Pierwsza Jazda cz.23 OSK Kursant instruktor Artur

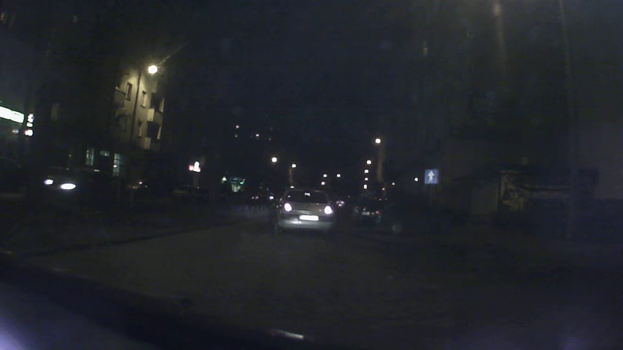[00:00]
O to też jakaś blondynasta. No blondyna, nie blondyna. To co? Blondyny nie mają pierwszeństwa? No już to blondyna. No ty nie jesteś blondyna, no widzisz. To napisz sobie, mam zawsze pierwszeństwo. Bo jestem blondy. W lewo. W lewo. Kierunkowskaz w lewo. Popatrz się. To jest zawrócenie. Tak? A ja prosiłem, żebyśmy pojechali w lewo. Tak? W lewo. W lewo. Gdzie jest nasza lewa? Tu.
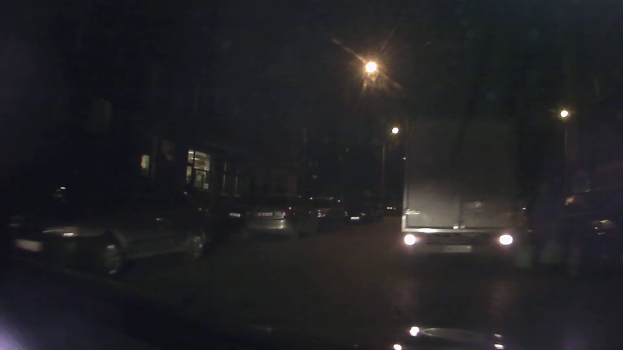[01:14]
Przed nami co się dzieje? Czy możemy? I w lewo pojedziemy na szurowanie. O, jak widać. Wszyscy na awaryjnych stoją. Widzisz? To nie jest rondo. To jest bliżej tej wysepki. Wiesz?